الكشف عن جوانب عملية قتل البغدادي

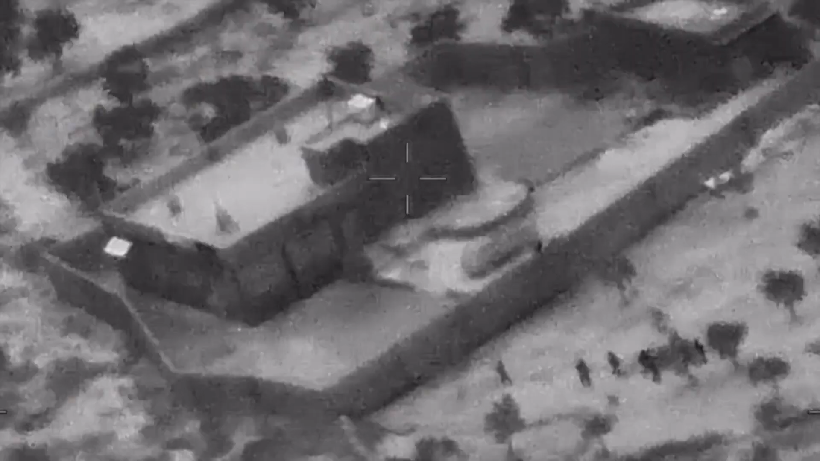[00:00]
هي الدقائق الأخيرة قبل الوصول إلى رأس هرام تنظيم داعش
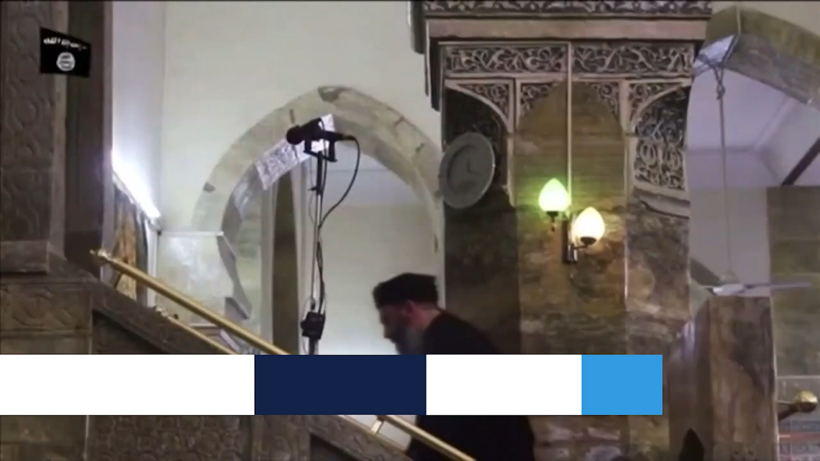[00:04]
أبو بكر البغدادي بعد أشهر من البحث والتقصي تحسن
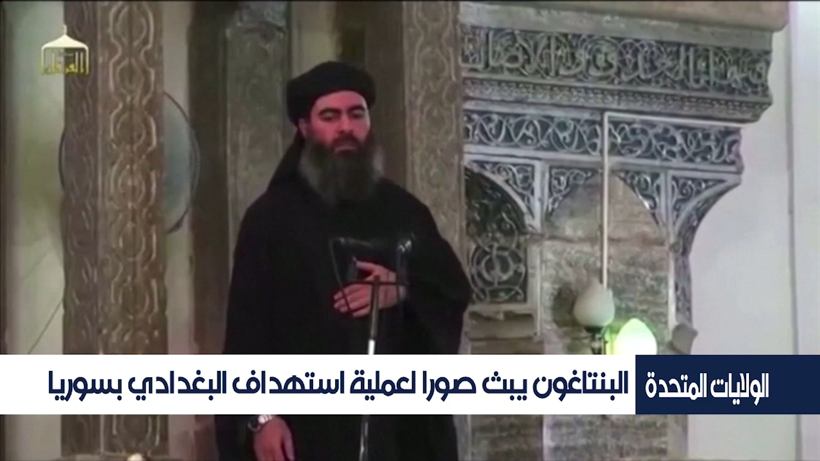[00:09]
البغدادي داخل مجمع ذي أسوار مرتفعة في شمال غرب سوريا
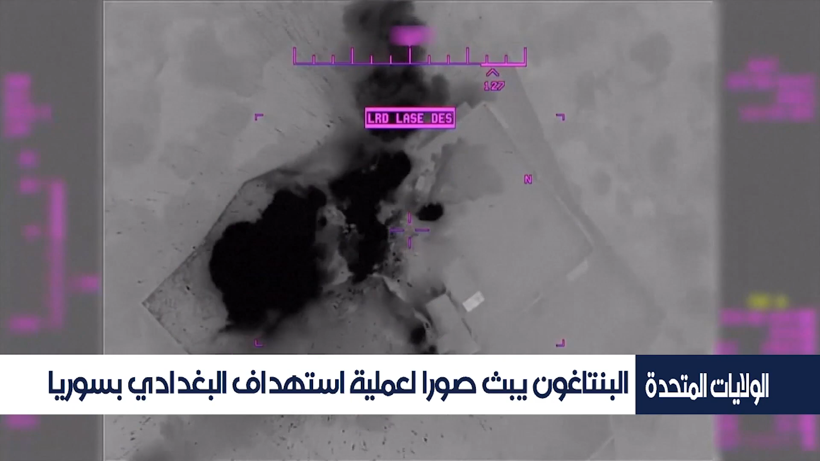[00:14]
حيث تمت محاصرته ولكن قبل الدخول إلى المجمع قامت المروحية الأمريكية بغارة جوية على مجموعة من المقاتلين الذين يرجحوا أنهم من أتباعه عندما وصلت
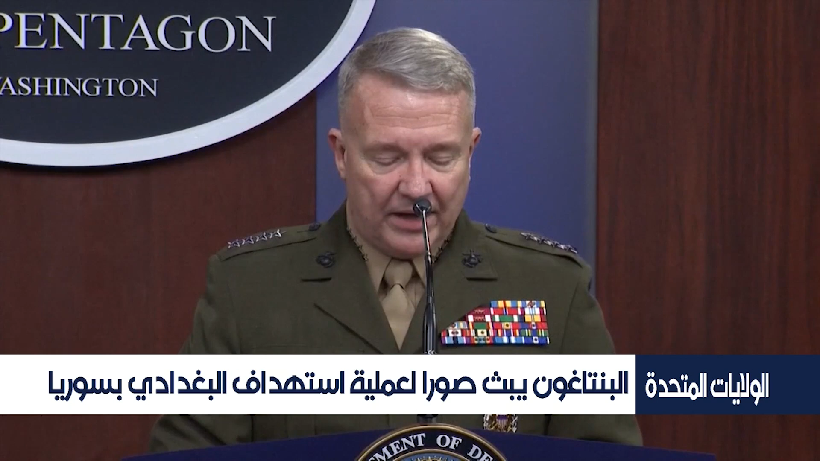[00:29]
قواتنا المهاجمة للهدف واجهنا إطلاق نار دعونا المقيمين داخل المجمع
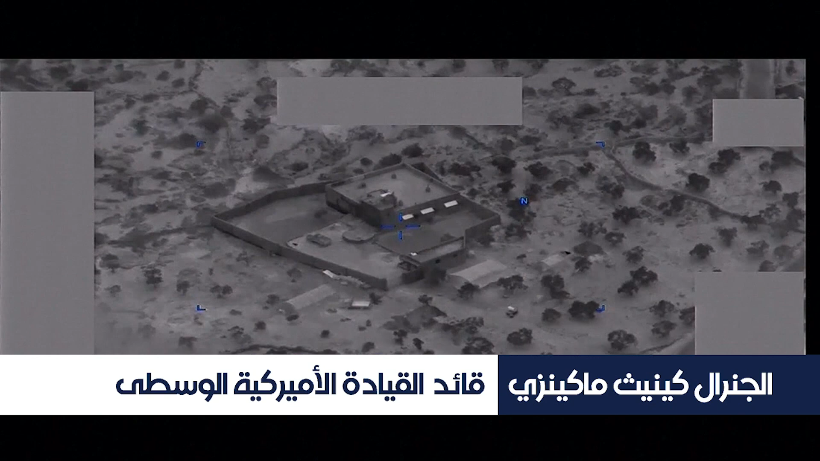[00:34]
السكني إلى إخلاء المجمع حيث غادر أحد عشر طفلا وقتل
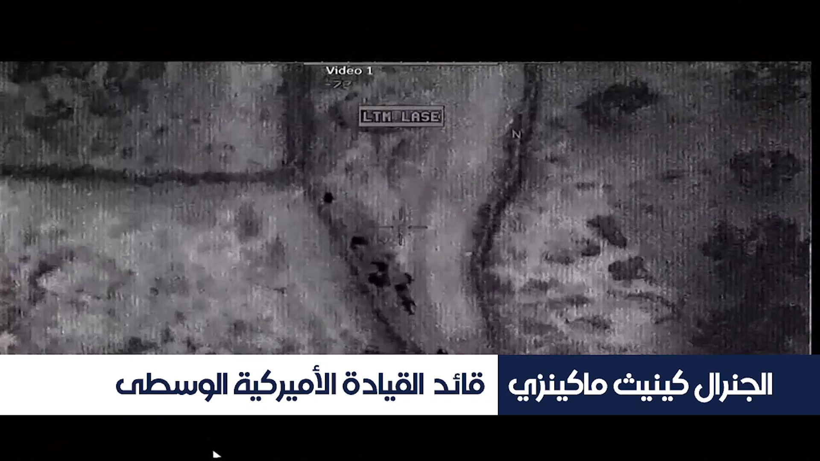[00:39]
خمس من مسلحي داعش لم يستجيبوا للنداء لاحقا انتشر
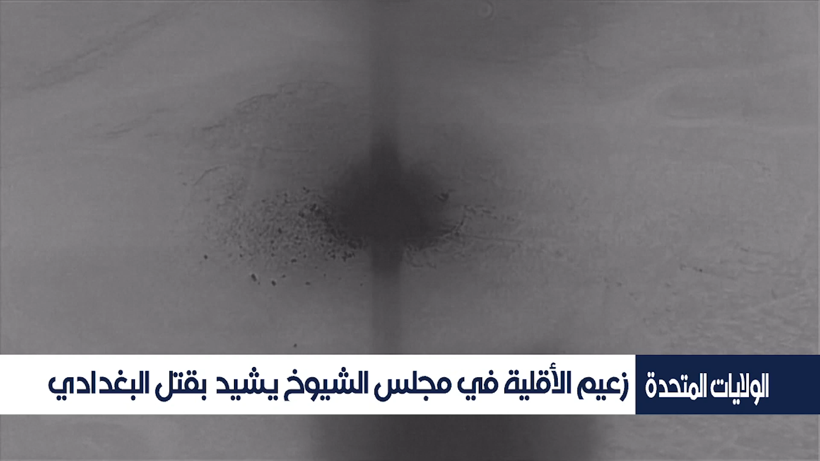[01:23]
البغدادي بالأرض صار شبيها بموقف سيارات مليء بالحفر ربما إشارة للفضائع التي تركها